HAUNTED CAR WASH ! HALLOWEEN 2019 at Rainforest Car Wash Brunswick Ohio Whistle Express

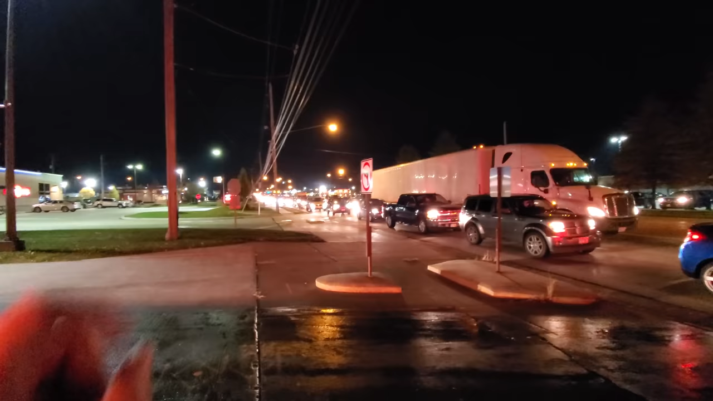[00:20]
All those cars you see down there going all the way down here and
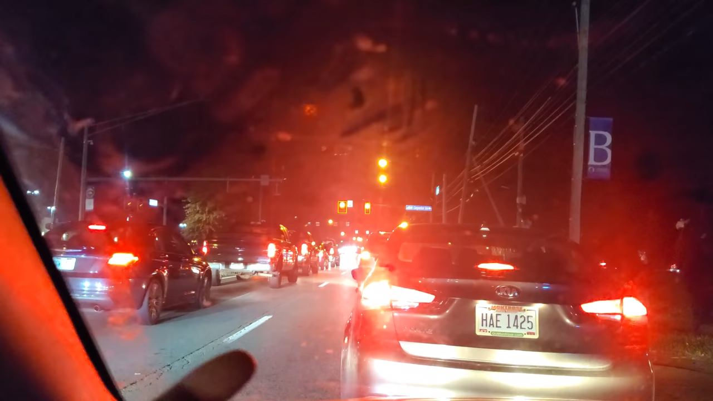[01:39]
There's traffic going that way, coming this way, wanting to turn down. That's where we're trying to get, is that line over there.
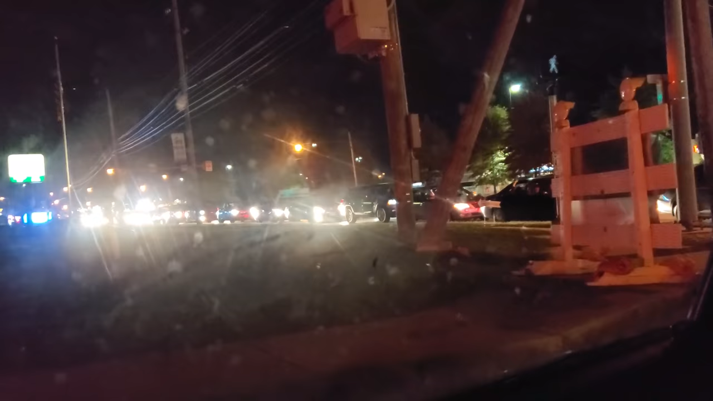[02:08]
Look at all these people, man. They're coming from that direction too.
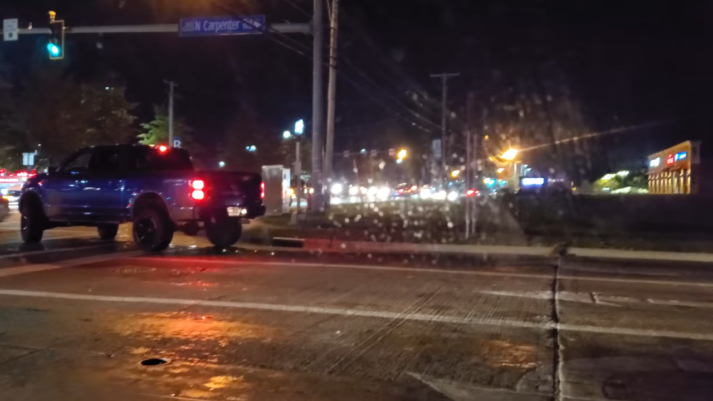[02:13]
All those people trying to turn down here.
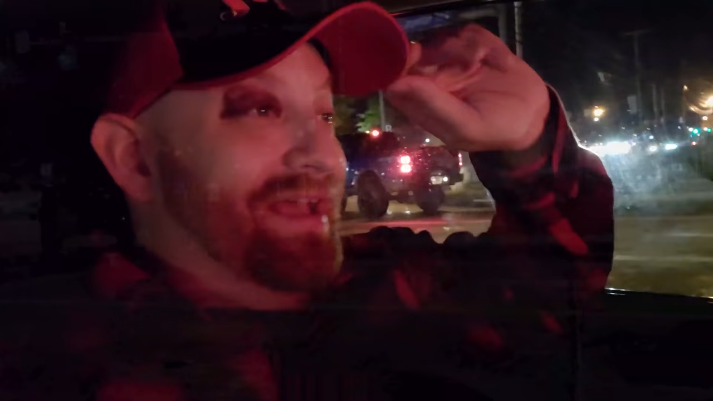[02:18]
Absolutely crazy. Plus, I have to pee and I don't have a bottle.
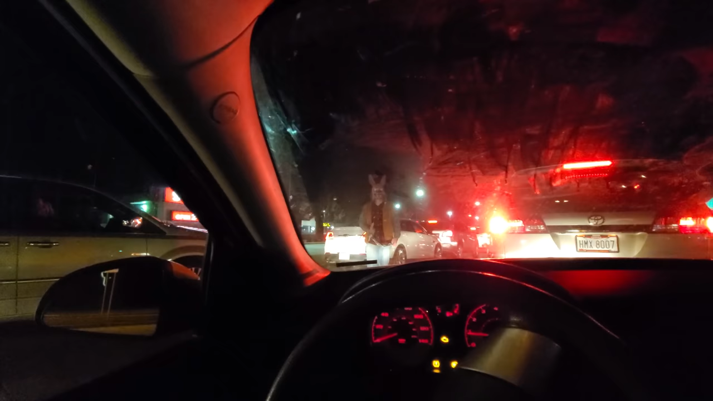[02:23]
We got a couple of spooks here. Deadly rabbit.
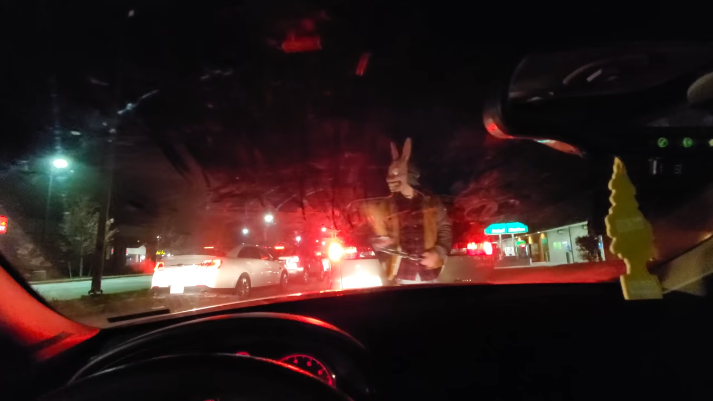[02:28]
Look at this guy over here scaring the crap out of kids in this car.